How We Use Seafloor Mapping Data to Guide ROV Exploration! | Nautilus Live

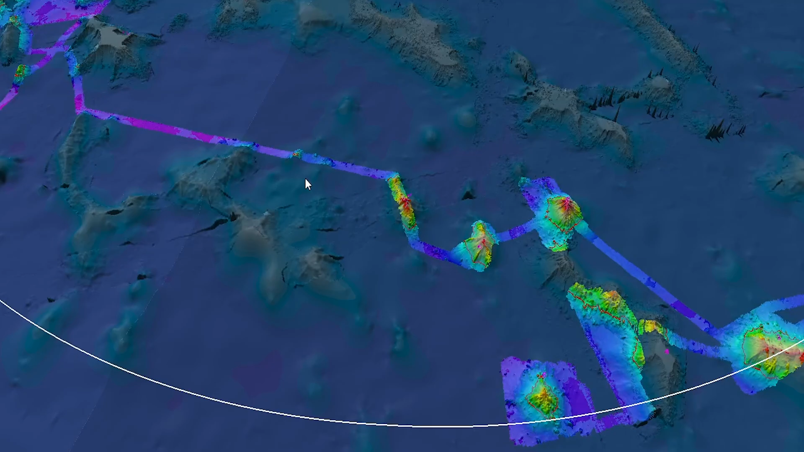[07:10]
We would, some of these lines, we'd be driving in one direction for 10 hours or 15 hours without any change in direction. And all of that was still happening within the monument. I just think that's amazing. Right.
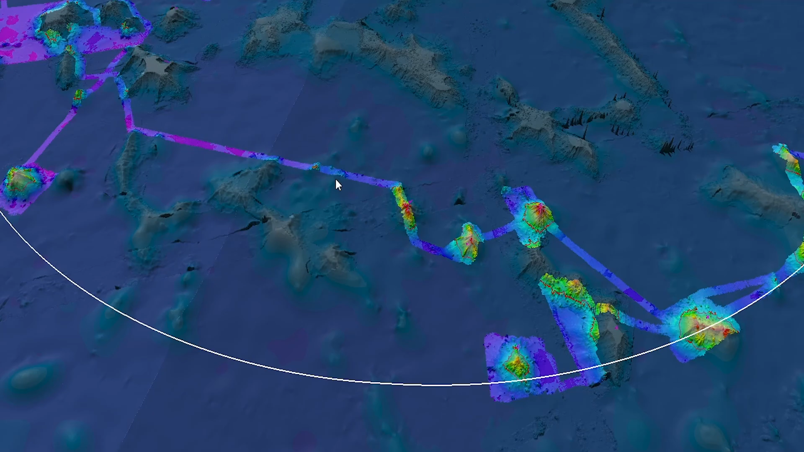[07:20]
And when we say seamount, we're really saying underwater mountain. Yes, exactly.
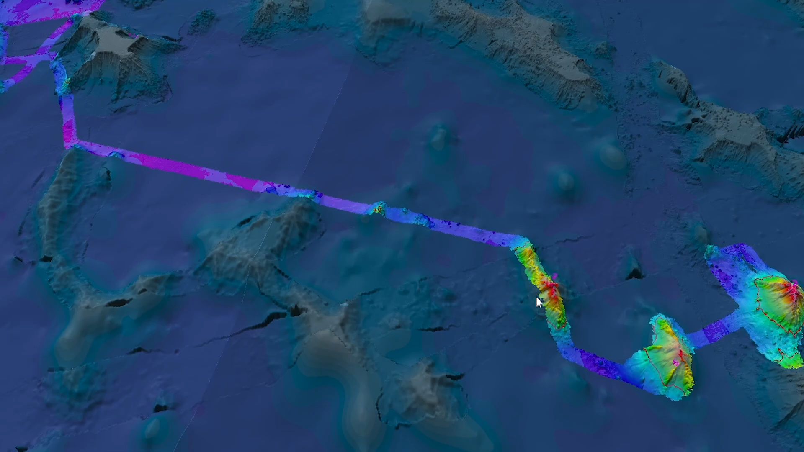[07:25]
Huge, huge, huge features. Yeah, these are rising 4,000, 3,000 meters off the seafloor.
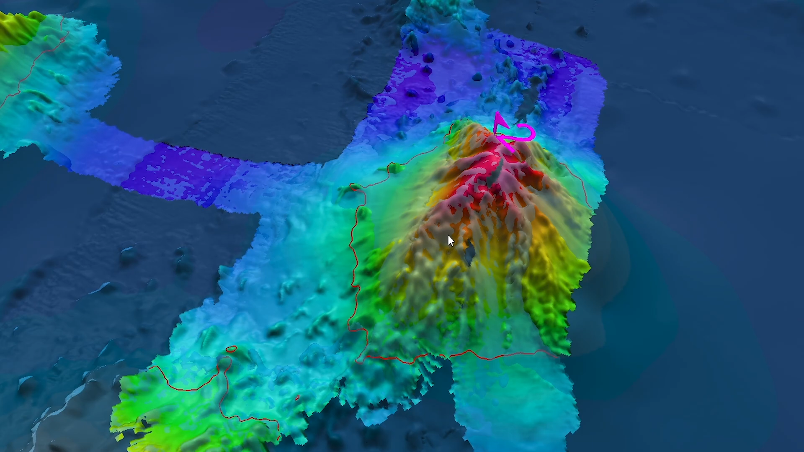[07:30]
And just gigantic.
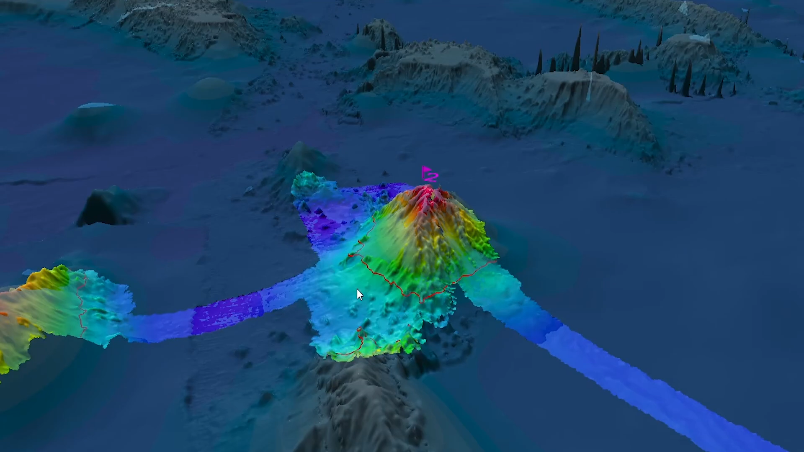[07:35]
Just like a mountain that you'd picture if you're driving around Hawaii or anywhere else.
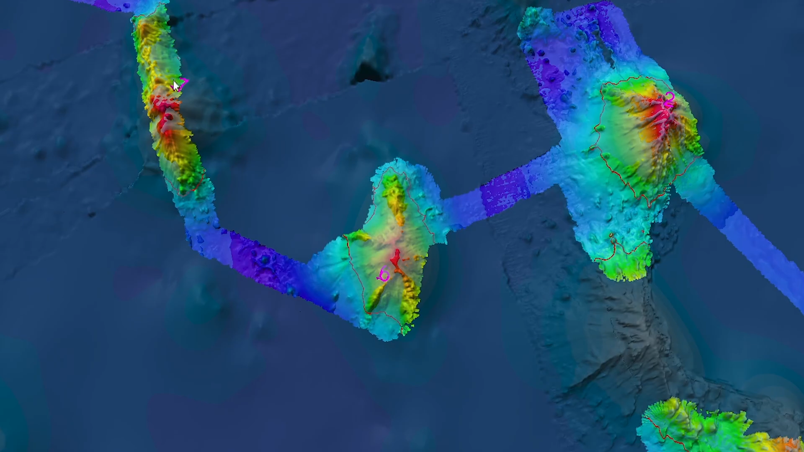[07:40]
So continuing on, cross over the ridge. This is Target 7,
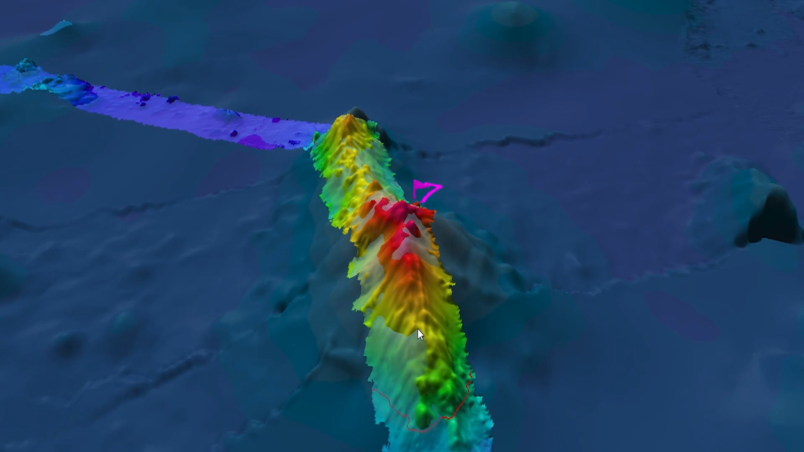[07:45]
another potential seamount that they were thinking of diving on. And continuing on.
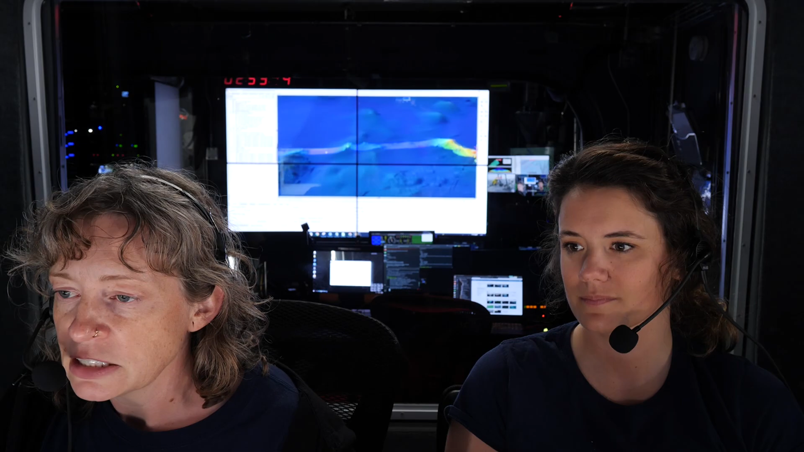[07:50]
And, you know, always catching little bits every now and then. And so here, we didn't have enough time to spend time here. But you can see even in the lower interest areas, we always have our sonar arm.
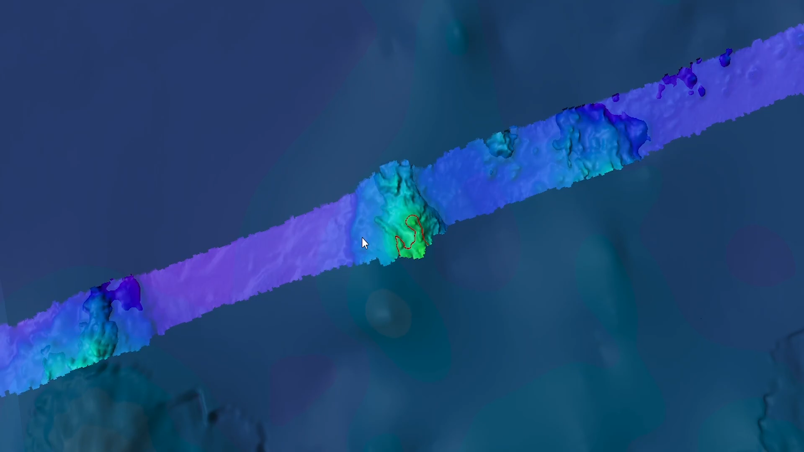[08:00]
Because there's no data there.
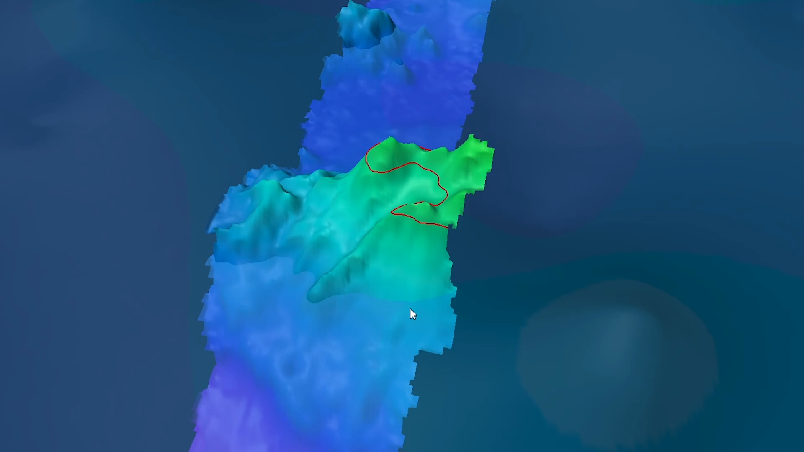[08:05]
And there's always some interesting little bit that tells you a little bit more of the story about what's happening on the seafloor.
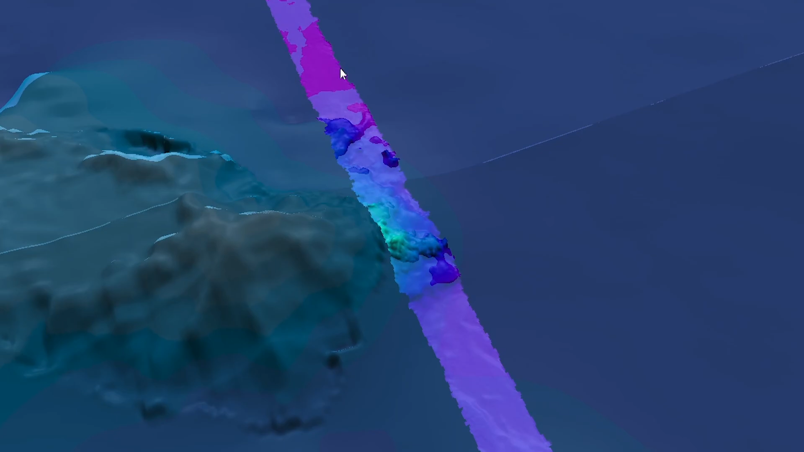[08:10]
And then continuing on. Got up here. This was later.
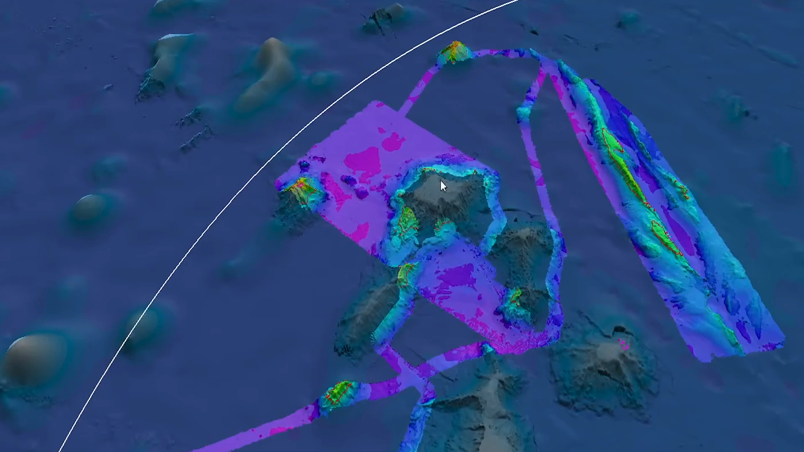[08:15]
But we spent actually quite a few days just doing some gap filling mapping. So in addition to working towards NA-141 goals of hitting these targets, we are also tasked by our partners and sponsors at the NOAA Office of Exploration to fill in gaps in coverage.
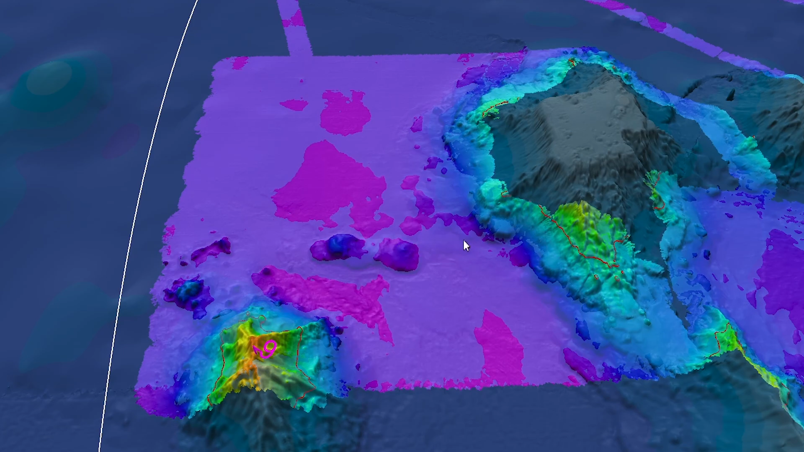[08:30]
And so there was a pretty massive gap here, if I turn off the coverage. People had nicely mapped the seamounts. Actually, this group of seamounts were mapped by John Smith, who was on the ship with us on this expedition. He did those on the Falkor. But there was all this kind of area around it that was not mapped.
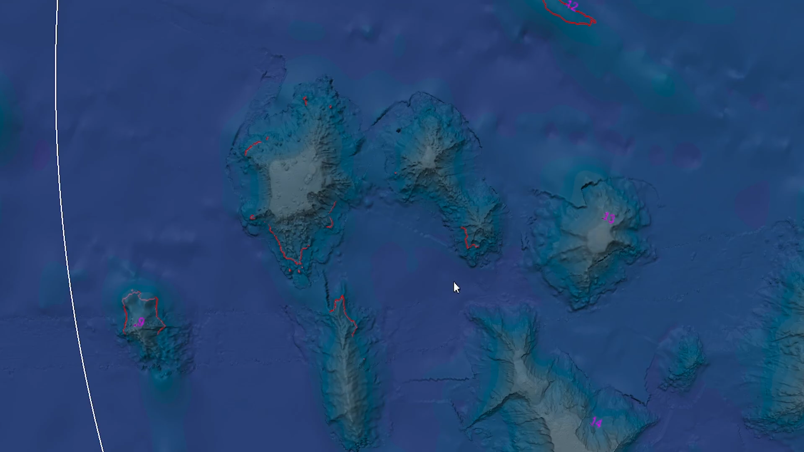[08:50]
So we took the time to go and fill that in. And there was a lot of flat, if we remember. It was a long time ago.
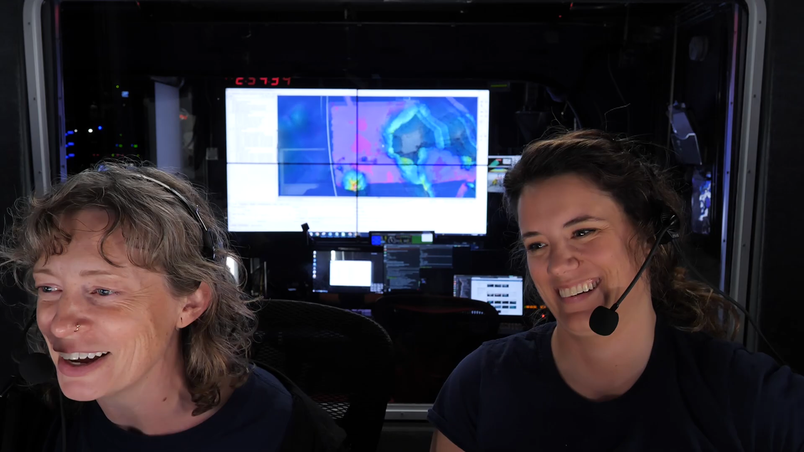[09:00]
But we had a few days of some really flat, abyssal plain kind of terrain.
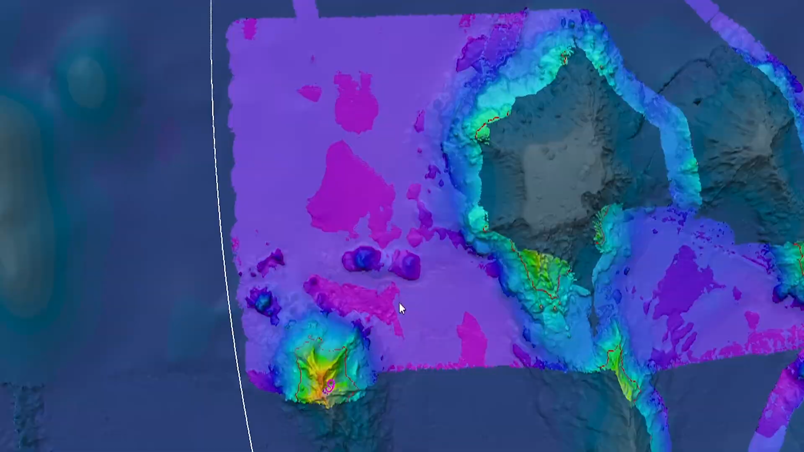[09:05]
But then we got some nice surprises, like these little features here.
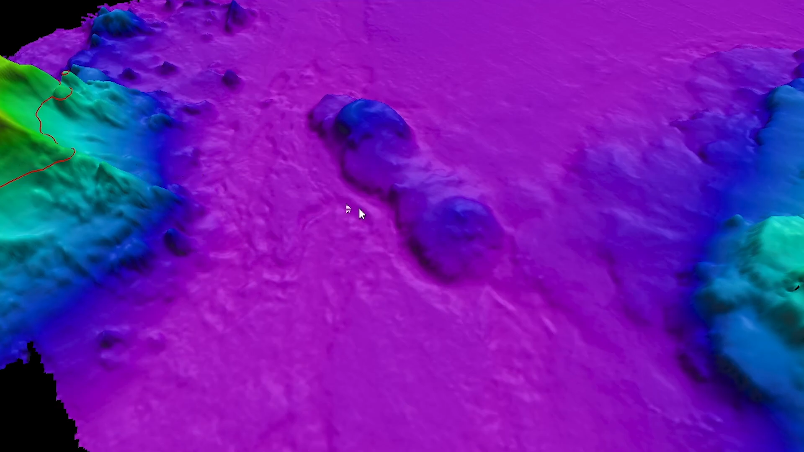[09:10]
If I turn off the GMRT, these cool little kind of small but still pretty massive bumps on the seafloor. And it added some additional coverage to the seamounts as well.
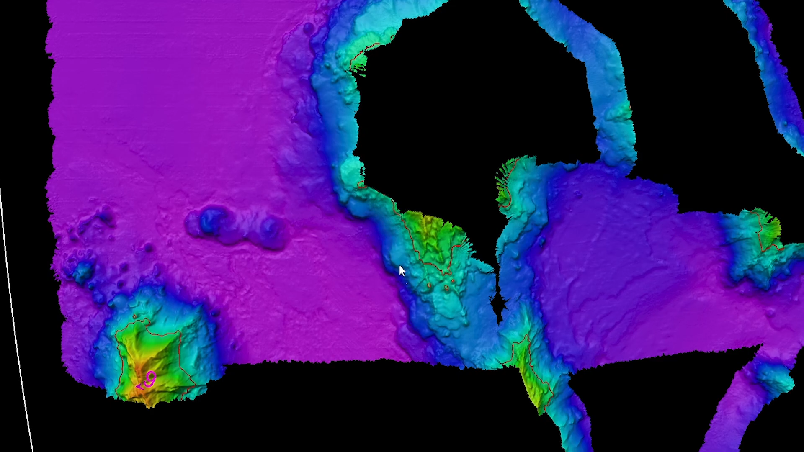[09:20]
So always building up that coverage and filling any gap where we can.
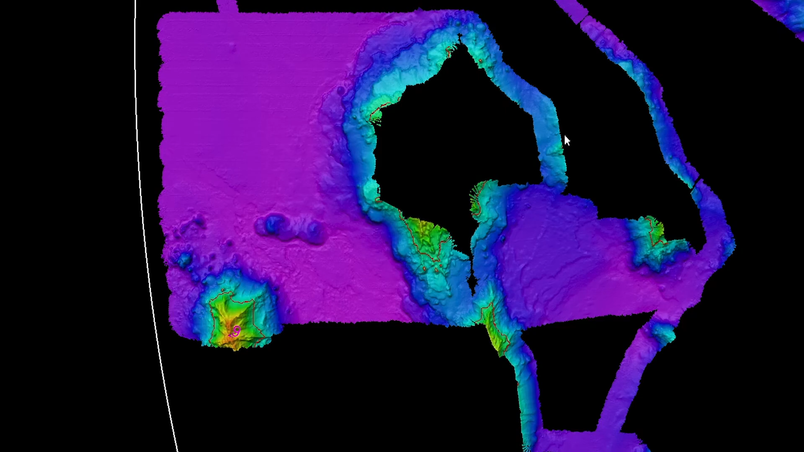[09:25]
This was to get us up over a gap, as was this. From there, we went, I don't know, to, oh, one more seamount.
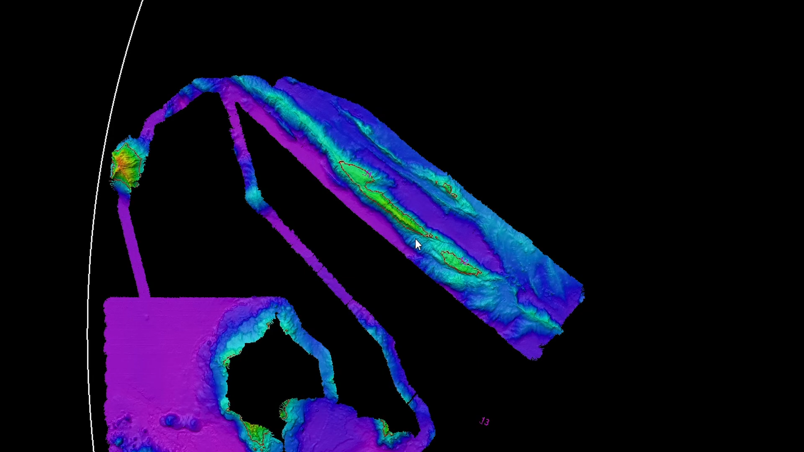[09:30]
We'll talk about that one. This is, which target is it?
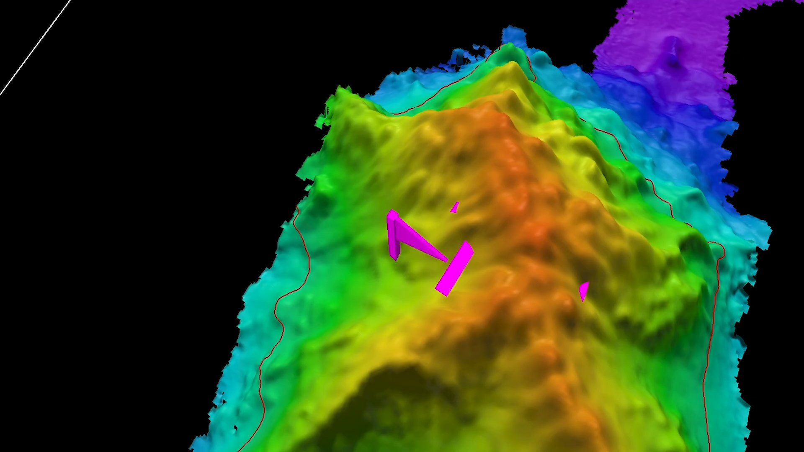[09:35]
I can't read it. That is Target 10. So another potential seamount that is planned for NA-141.
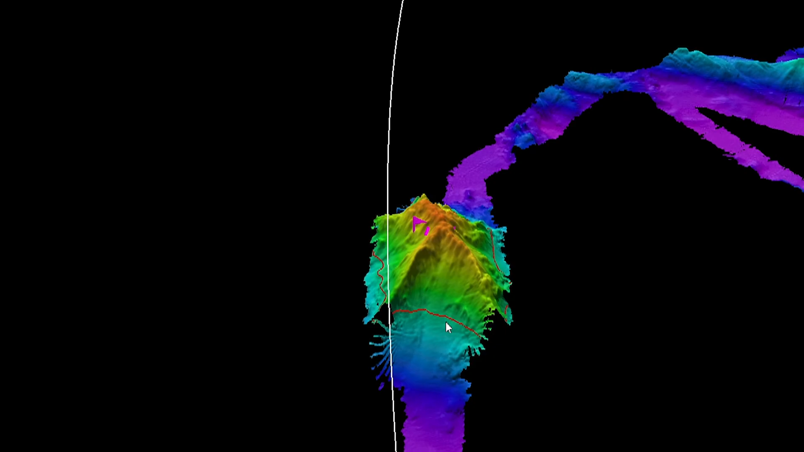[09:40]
And then on to my favorite, this ridge feature. So this was pretty cool from a geologic perspective. And also of interest for NA-141.
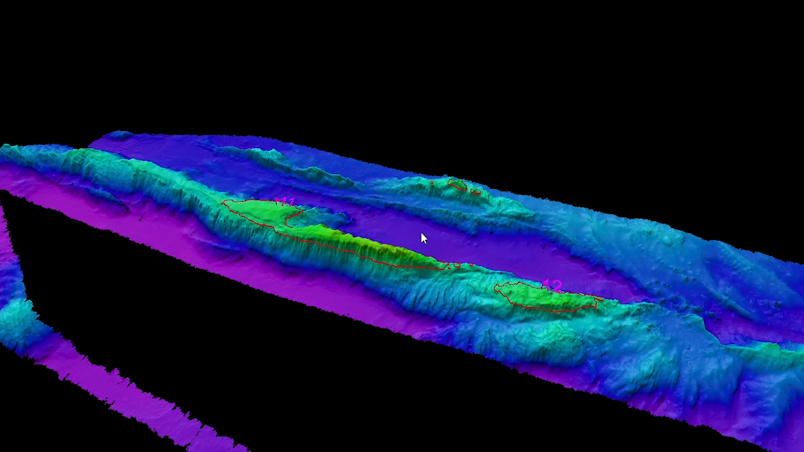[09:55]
And what's interesting about this, well, the orientation is interesting. For one, it's kind of more east-west oriented. It doesn't have that strict seamount feature. It's more like a ridge, as I said.
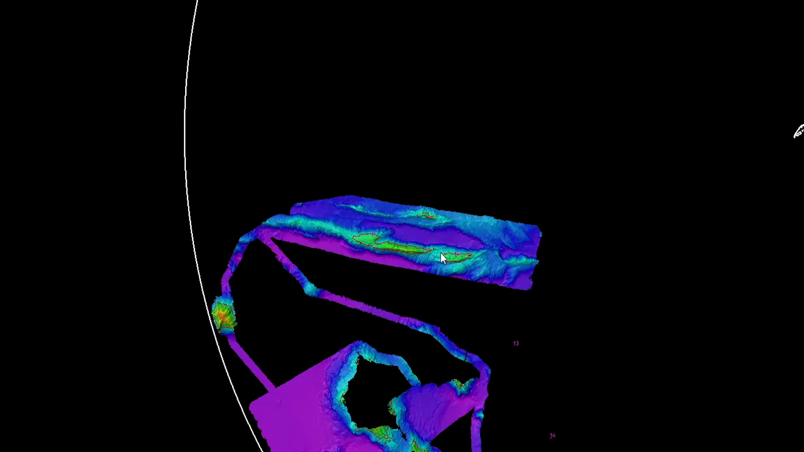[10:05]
But just, I don't know, just some really cool bathymetry of, just looks like the seafloor being pulled apart. Just really liked it. But more technically, what was important about this, the geologic team was interested, the scientists coming on the next cruise were really interested to dive on this. But were unsure if any of it was actually within ROV dive range. So the limitation for ROV Hercules is 4,000 meters. And when we were planning on where we might dive and then where we might map, we could estimate where 4,000 meters was using the
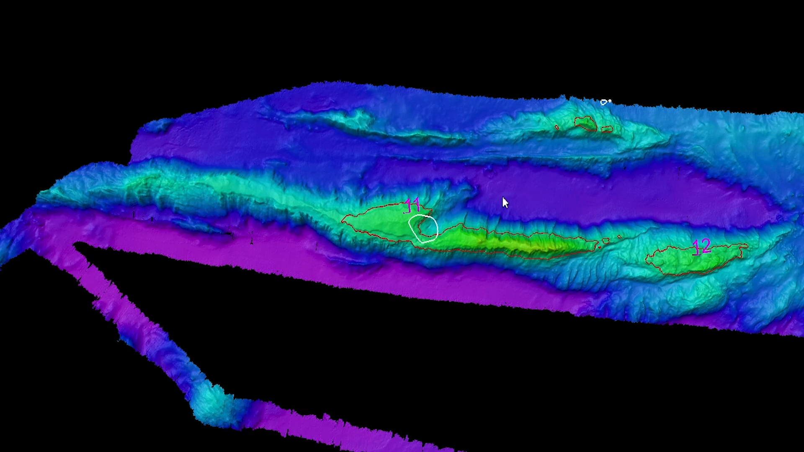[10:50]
GMRT or that background map that I showed you. And this is, they're not draped, but showing us kind of the overview perspective of what showed up as being above 4,000 meters. And based on the satellite altimetry, this was going to be the only place, this tiny little spot, was the only place that would be within dive depths for ROV Hercules.
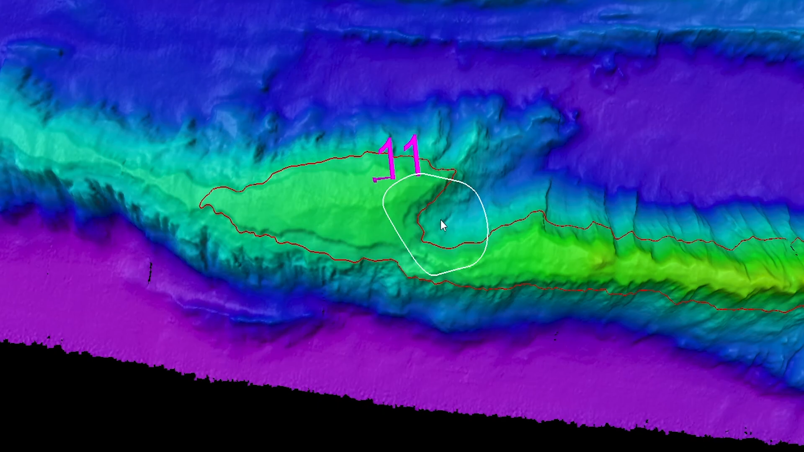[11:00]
And then there was one little spot up there, too. And that's just kind of perspective that's throwing it off. But it was kind of maybe the very tippy-top of this.